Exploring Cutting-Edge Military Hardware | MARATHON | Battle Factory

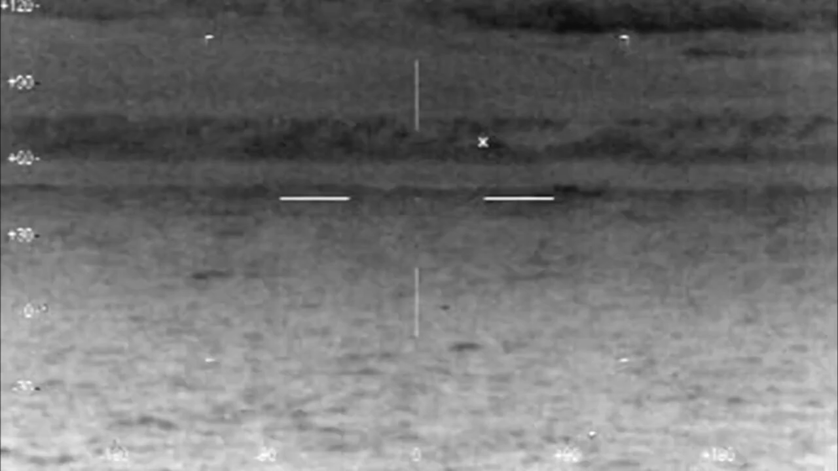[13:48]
When the pirates got close, the Navy turned about and launched a coordinated attack of high-speed
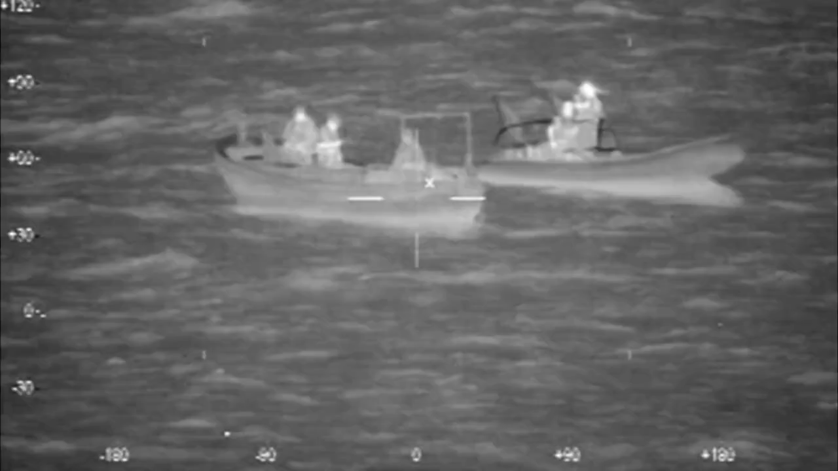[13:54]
Zodiac Hurricanes and helicopters to take down the pirate ship and bring the Raiders to justice.
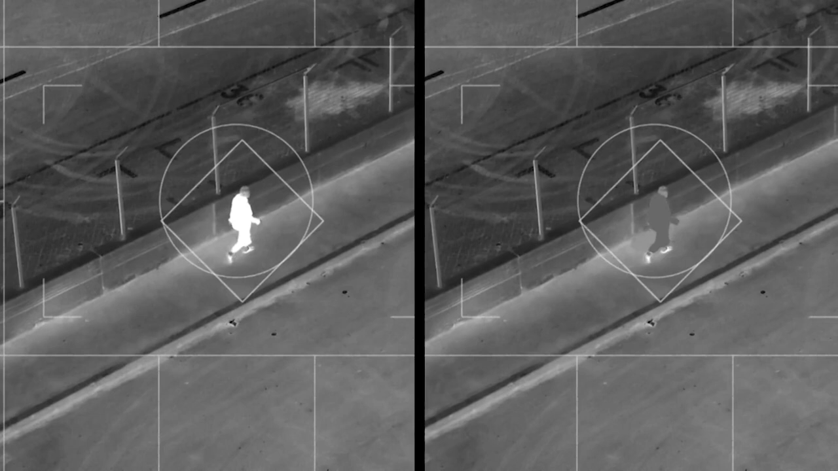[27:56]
A classified formula in the dye makes the jacket almost undetectable to night vision scopes.